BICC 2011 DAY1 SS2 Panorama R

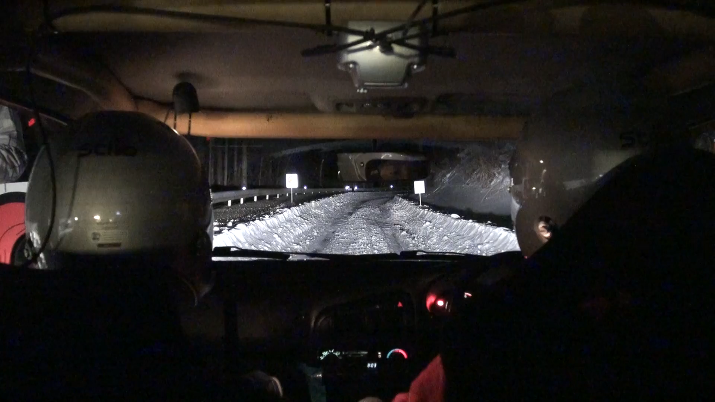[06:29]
310右6ロングクレスト101010ってのが書いてるの?これ読まない方がいいねいや読んでいいよ読んでいい?うんクレスト1015秒前ですはいはい10秒前です5432130右6ロングクレスト10
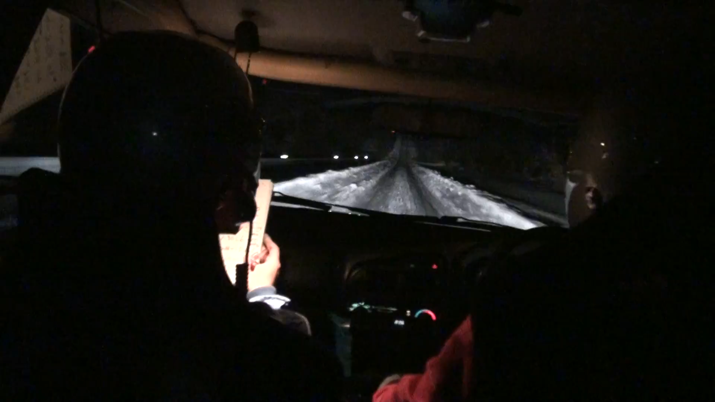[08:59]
200のエンド右4ベリーベリーロング60